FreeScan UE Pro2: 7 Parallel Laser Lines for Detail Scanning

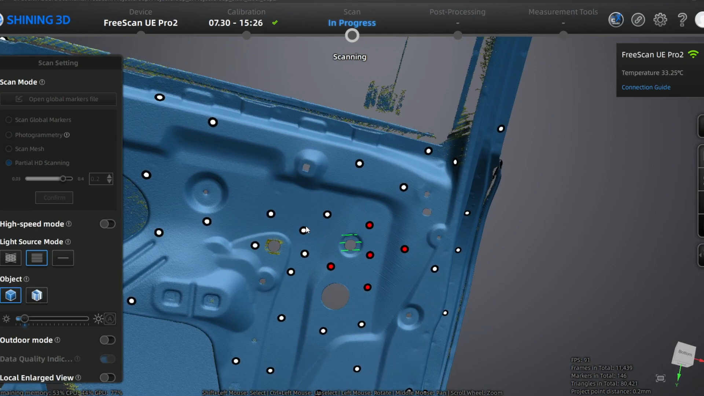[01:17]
So the working distance will be closer.
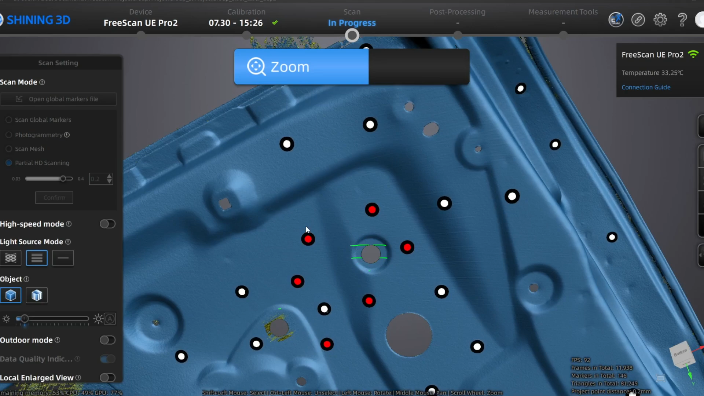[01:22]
But now instead of going to that 0.5 resolution, we are actually scanning in a 0.2. So this is tighter point cloud, which means that the edges of this hole are going to be a better representation to what's realistic.